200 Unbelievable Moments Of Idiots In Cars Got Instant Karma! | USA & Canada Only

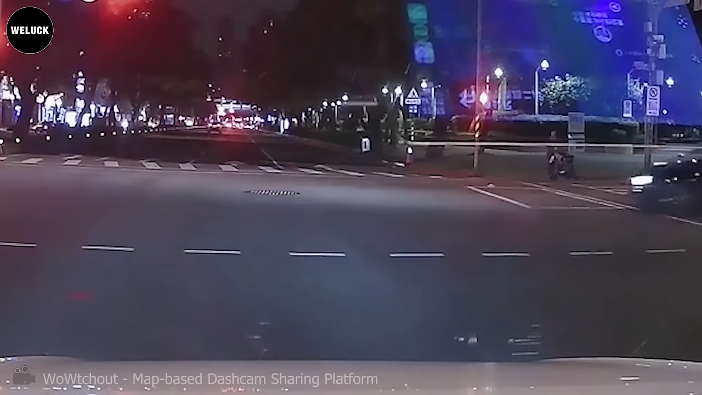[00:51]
uh where did the silver car appear from uh glad
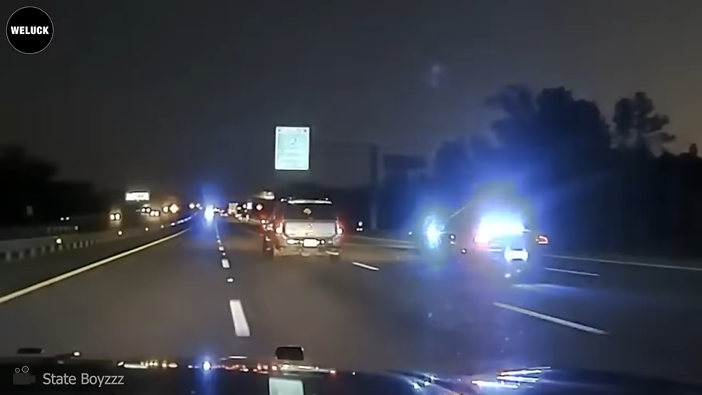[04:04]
The suspect's vehicle accelerated to speeds of 106 miles per hour in a 70 mile per hour zone. In the end, police performed the pit maneuver. The impact caused the vehicle to rotate clockwise and roll backwards into the ditch on the right shoulder.